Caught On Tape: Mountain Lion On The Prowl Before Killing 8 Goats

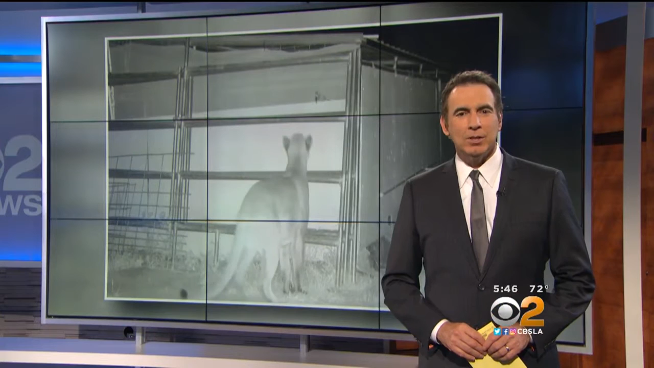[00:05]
THERE'S ALWAYS SOME RISK WHEN YOU'RE OUT IN THE CANYON.
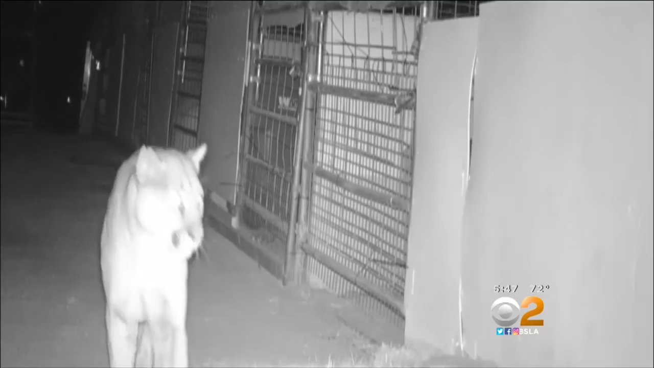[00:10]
4-H MEMBER MADISON KOTA KNOWS MOUNTAIN LIONS ARE IN SILVERADO CANYON BUT SHE NEVER DREAMED ONE WOULD BREAK THROUGH THIS ENCLOSURE AND KILL HER PIGMY SHOW GOAT ALONG
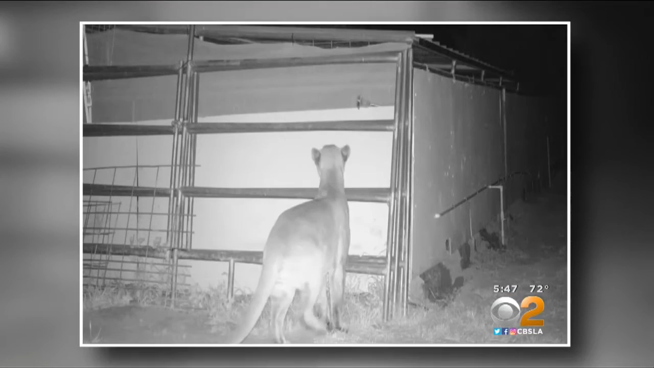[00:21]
WITH SEVEN OTHERS AND SERIOUSLY INJURE A NINTH ONE.